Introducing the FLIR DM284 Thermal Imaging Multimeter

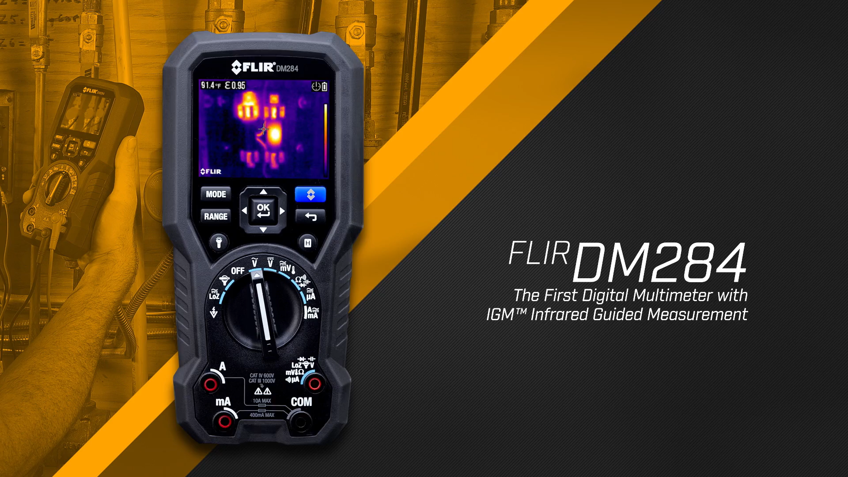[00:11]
a true RMS digital multimeter equipped with a built-in thermal imager.
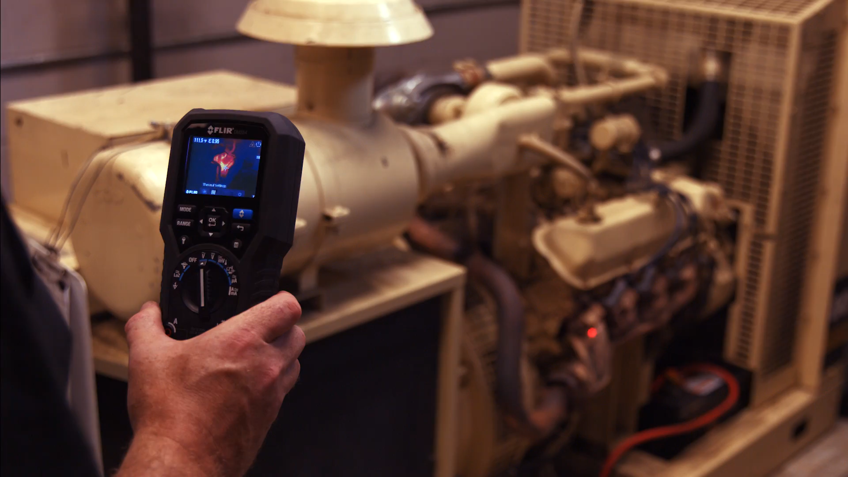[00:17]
IGM visually guides you to the precise spot that needs further testing and investigation.
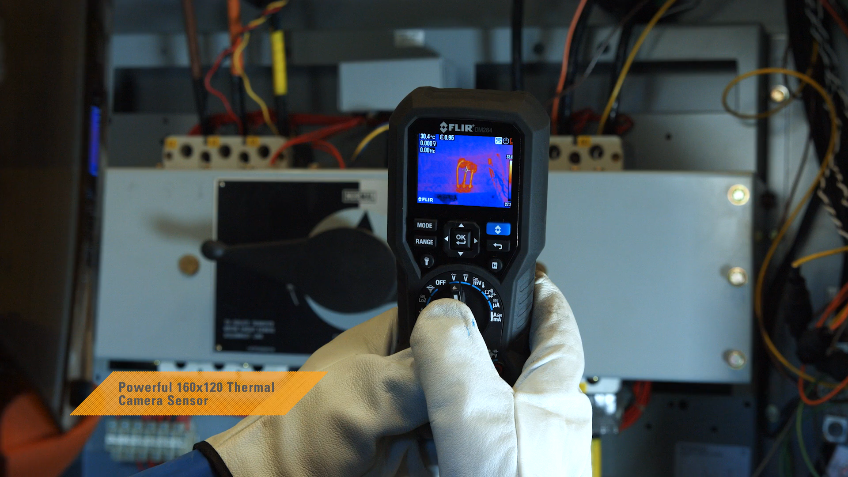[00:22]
It's impressive 160 by 120 resolution helps show you exactly where problems are brewing.
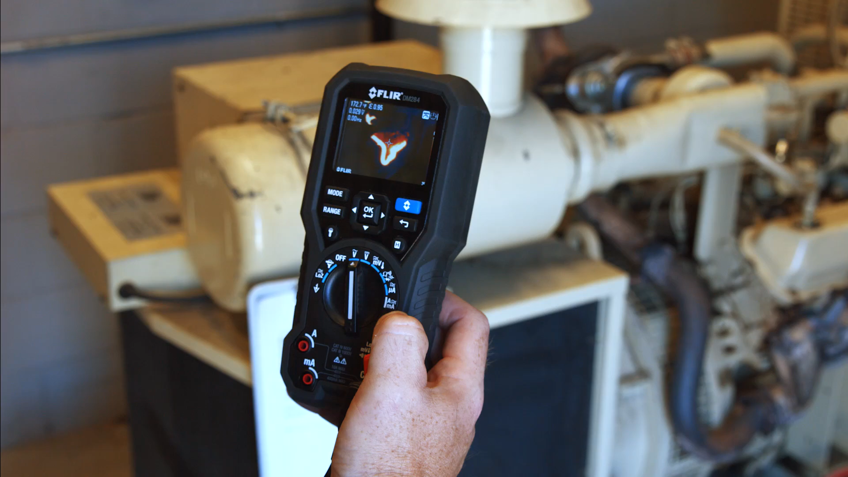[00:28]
You'll pinpoint hotspots more efficiently and safely, speed up troubleshooting, and find problems you might have missed without IGM.
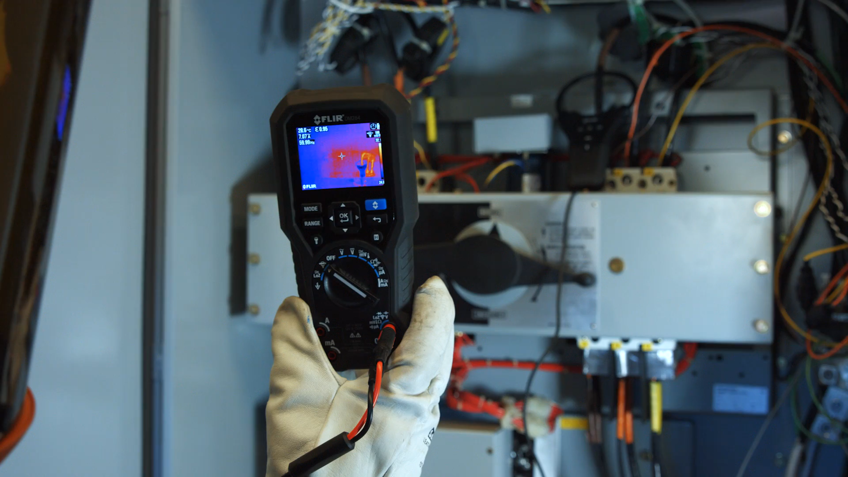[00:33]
The DM284 can perform 18 measurement functions,
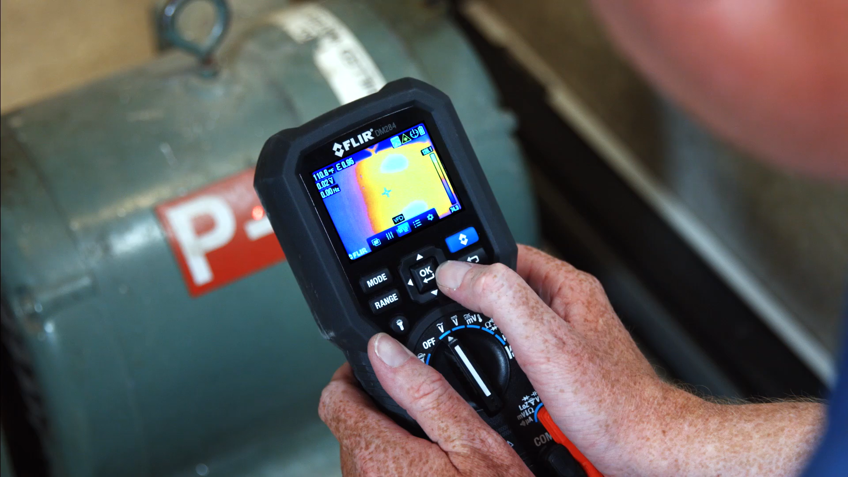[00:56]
You'll love the smart design and functionality, from the intuitive user interface, onboard laser pointer,
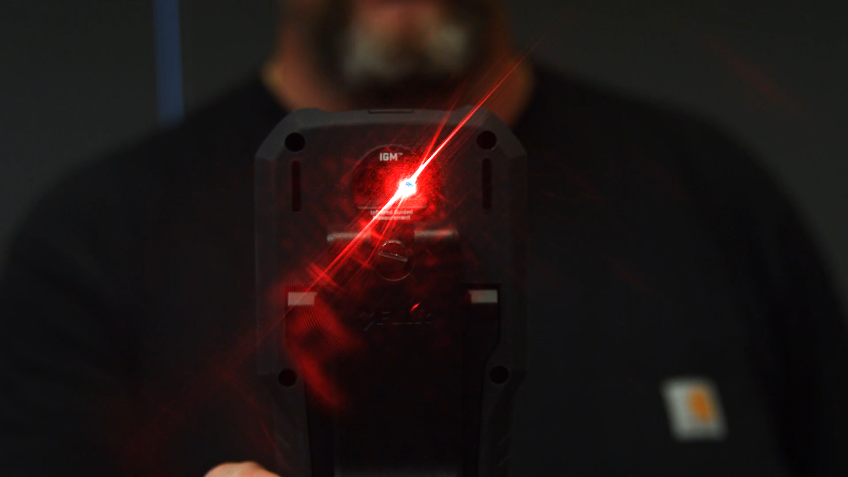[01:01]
and LED work lights, to the multiple color
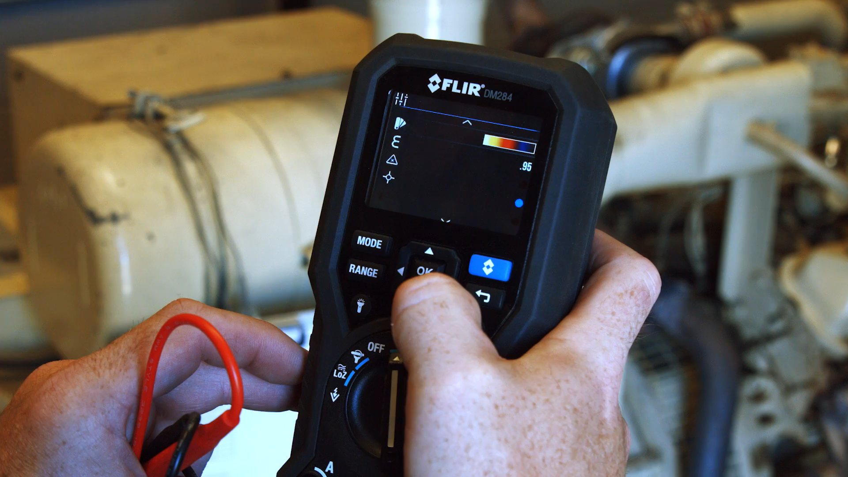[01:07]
palettes that help make it easier to see temperature patterns on the large display. It's everything you need from a professional multimeter.
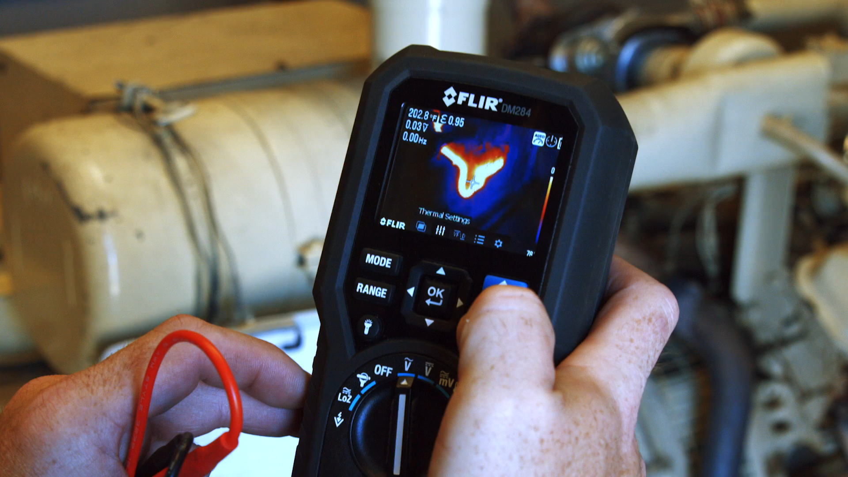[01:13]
Add the optional TA04 accessory and extend the DM284's battery life up to 30 hours.